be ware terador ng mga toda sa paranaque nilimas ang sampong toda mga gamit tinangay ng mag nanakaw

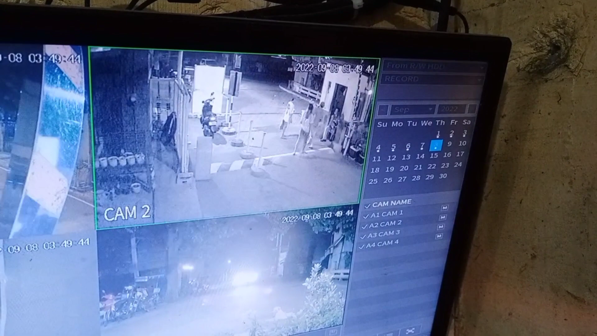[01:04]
Uli yan oh Ay kilala ng guardian Nalam Amung mukhaan ba? Amung mukhaan yan Lalo kong karakarama Amung bubayo Ayun na kailangan niyo mismo Nakausap niyo pala eh Oh Kinignan niyo ano eh Dito na yun Dito na yun Balabas na dito yan
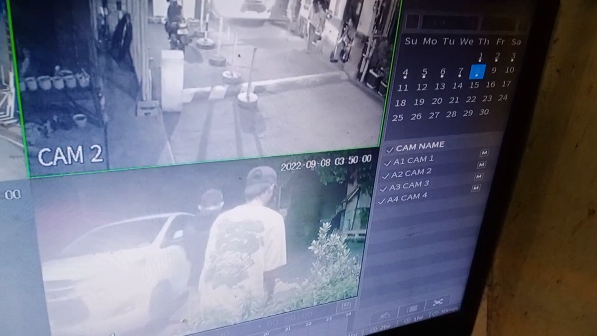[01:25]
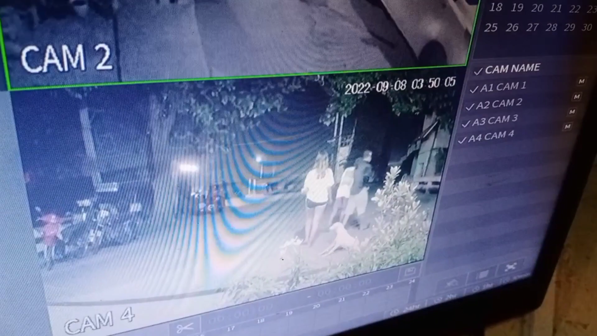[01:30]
Dito lang yan Nandyan lang yan Kinilala yan Kinilala yan